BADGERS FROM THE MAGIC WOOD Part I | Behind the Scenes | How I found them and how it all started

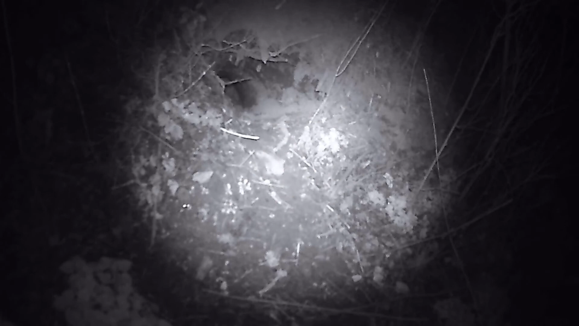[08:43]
Let's say it was used by an animal, but it wasn't a badger. It was just a mouse, as you can see in the video.